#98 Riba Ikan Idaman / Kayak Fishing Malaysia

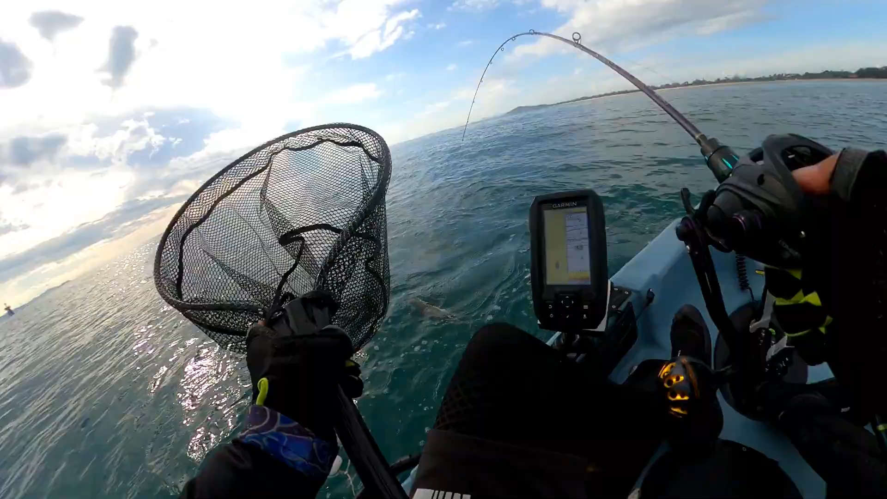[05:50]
Ya. Uish, tak masuk dia. Alright gang, alhamdulillah. Alhamdulillah. Cik 30 gram. Strike kedua. Nak tasik gang. Akhirnya lesen aku nak sangat. Kan, biar kecil janji tasik.